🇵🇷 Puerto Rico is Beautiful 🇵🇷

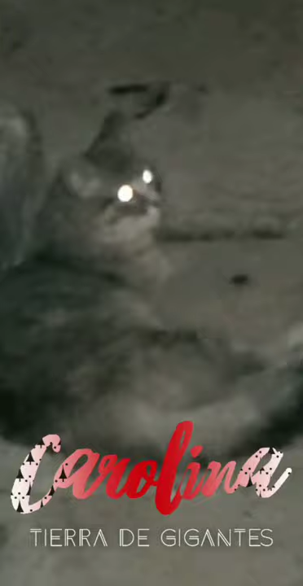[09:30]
So we just got this little street kitty chilling with us.